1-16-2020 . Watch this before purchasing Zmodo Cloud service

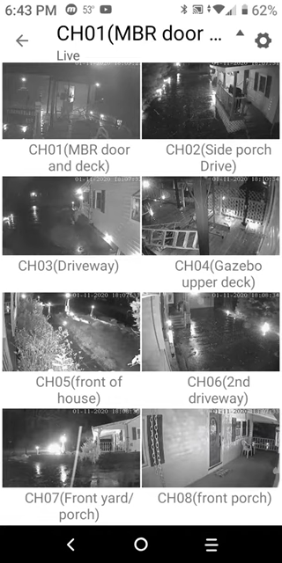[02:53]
the associated with it and so I could pull up for example the the image on the top left is a live footage as you're seeing it right this minute and down at the bottom down here you can tap on this arrow with the with the circle around it bottom right corner and which is local playback and what this does it starts
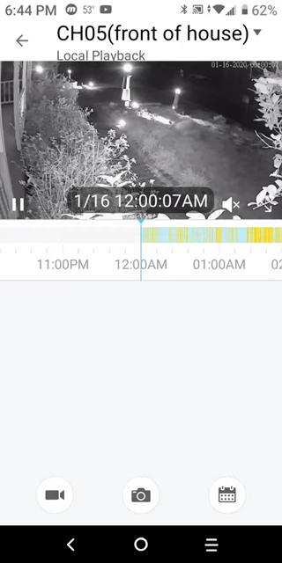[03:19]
it over at midnight of that day like for example at 12 o'clock midnight on the 16th which is current you know or whatever 18 hours ago and it'll and you can scroll through the timeline here all the way up to the current time of whatever it is right now and which is right here so if I go beyond this footage it's what it shows you
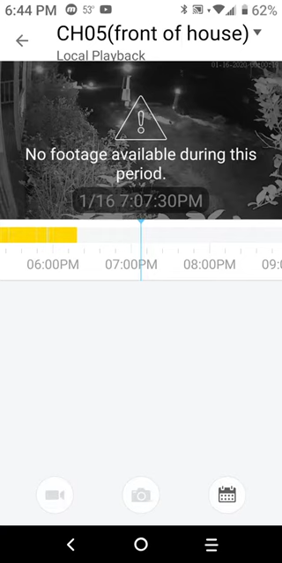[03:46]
so you've in and all this yellow area here is actually
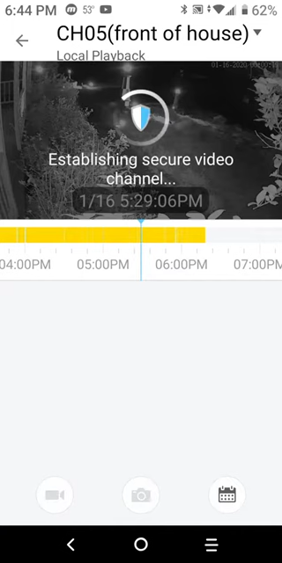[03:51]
events that happened on the camera and you'll notice how quick it is how it come pulls it up now this is at 530 in the afternoon
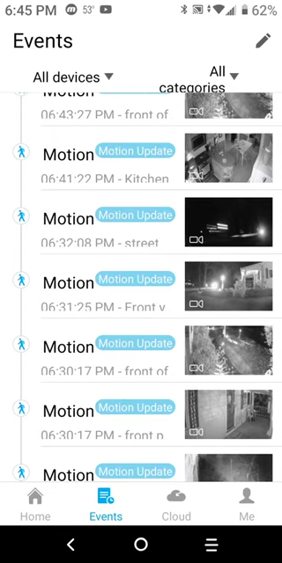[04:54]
it does without the cloud service it shows a 10 second clip
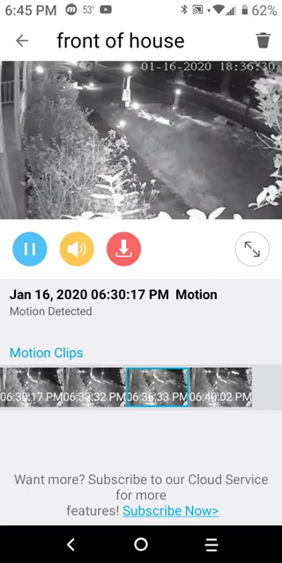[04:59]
right and for example this happened what it at 635 tonight and what i can if you want to see more of it you just go back to
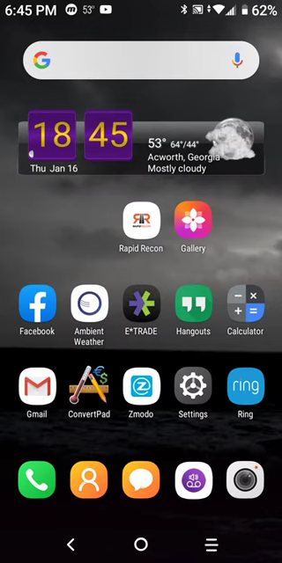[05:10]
the recorder ah shit the back to the recorder that the camera is linked to
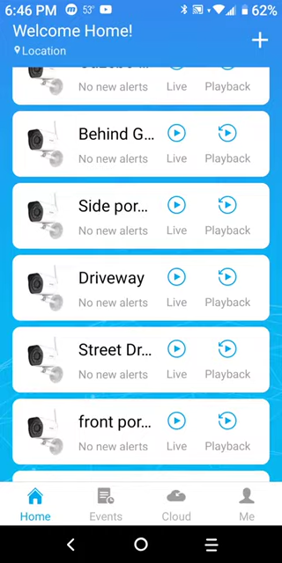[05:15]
remember that time 636 or 1836 um
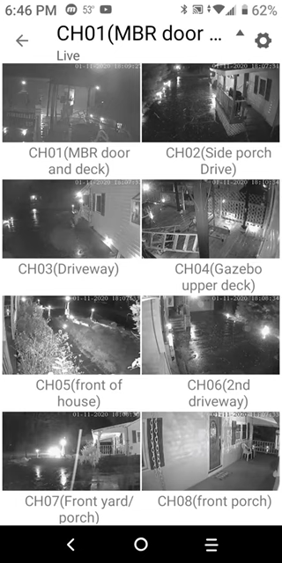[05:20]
which is from this camera and you can just when it wants to get see this is the what it's what it's doing right now is saving all the
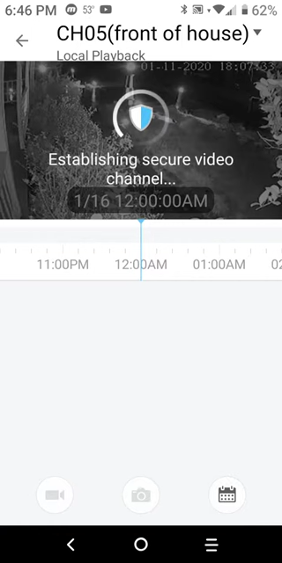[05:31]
data from the past and from midnight all the way current so you just go go scroll to um see
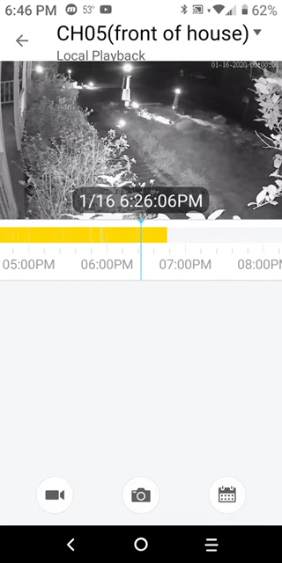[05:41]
there 636 635 and just let it play back and then you'll see it you know um you'll see it uh
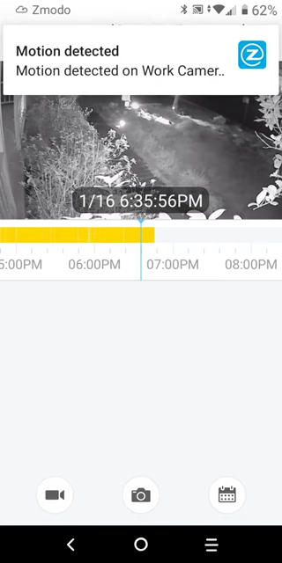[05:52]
play back from from the see i just got another notification probably from a car going by or something and in anything that's uh important i can always go into the recorder and then play it back and record as many as long as i want to i mean it'll you
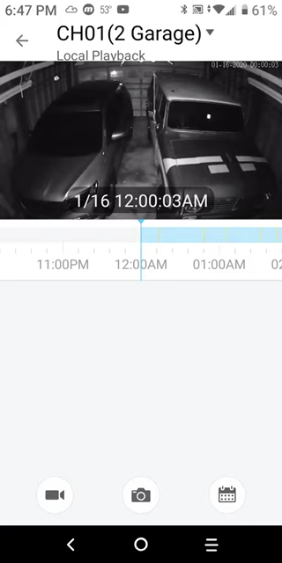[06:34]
is is from uh midnight on the 16th just like the other one i just showed you and so and here
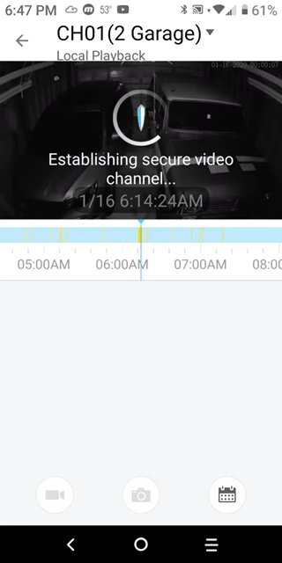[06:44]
is as i was leaving for work this morning so and
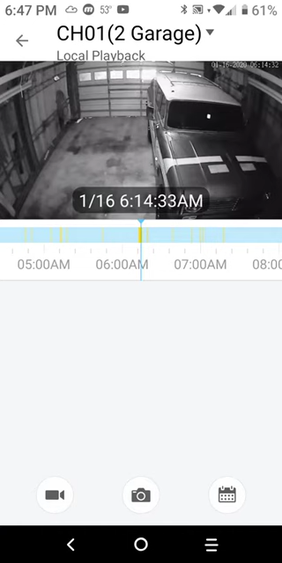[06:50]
that's a 614 this morning so uh but um anyway it plus
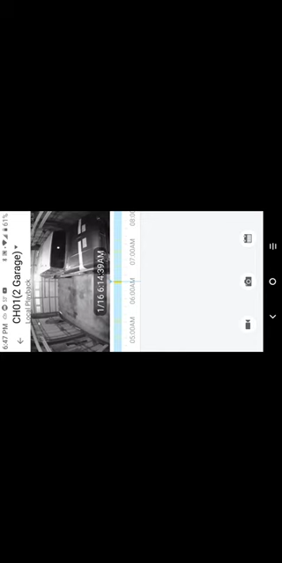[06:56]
then of course you turn the phone sideways and watch the full screen and
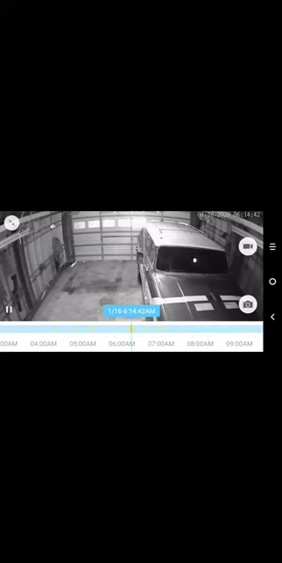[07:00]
so you can still record and you can also scroll the bottom cursor here so